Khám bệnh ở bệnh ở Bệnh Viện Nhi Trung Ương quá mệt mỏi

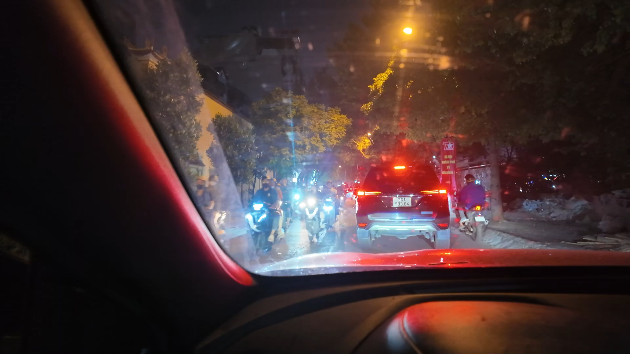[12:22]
Tắc này cho em phải tắc mất hơn chục phút.